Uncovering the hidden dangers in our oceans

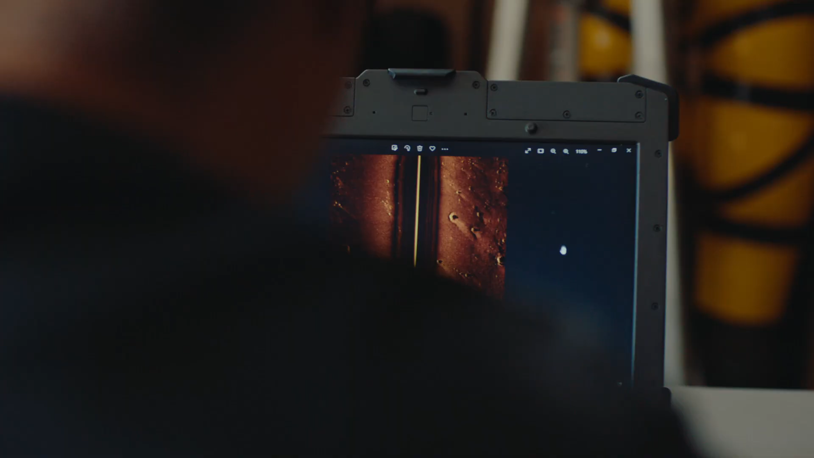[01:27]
Detecting a ghost net is all about pattern recognition. And if we find something, like here, I mark it.